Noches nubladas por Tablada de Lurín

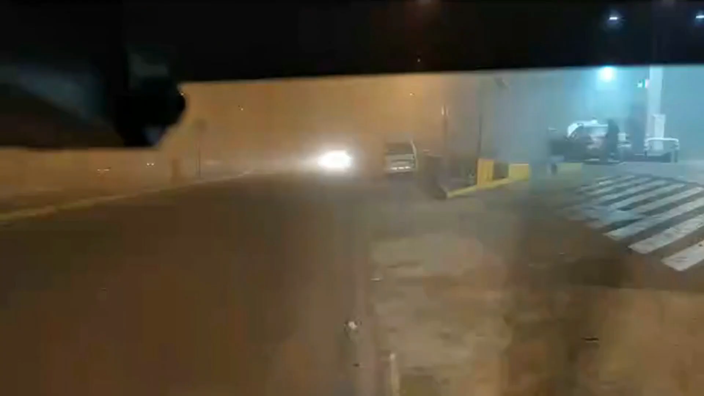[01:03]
Indiana Concentral. ¿Cuánto pasa? Está llamando. Cinco. Ya vamos. No se ve nada. Se ve nada, bro. Abajo, está cerquita, acá tengo una niebla. La cachita brava, la situación. No se ve nada. Puedes ni correr porque si no te viene otra en contra, ya fuiste ya.
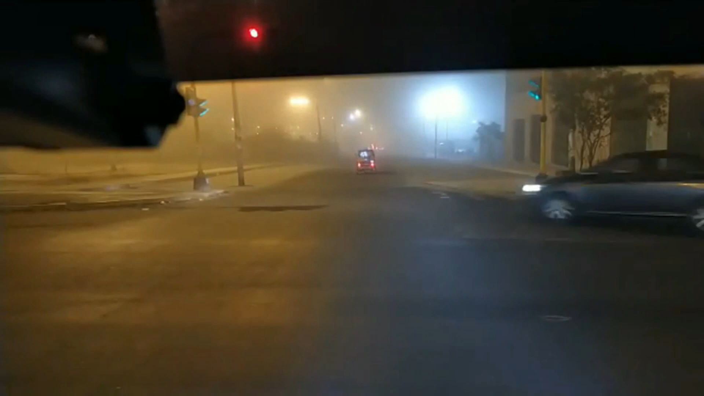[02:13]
Sí, ¡hala, qué bestia! Sí, bueno. Pero va a meter a Salvador, no está así, ¿ah? No, no está limpio. Está chispeando, lloviznando, pero no está así nublado. Es bravo.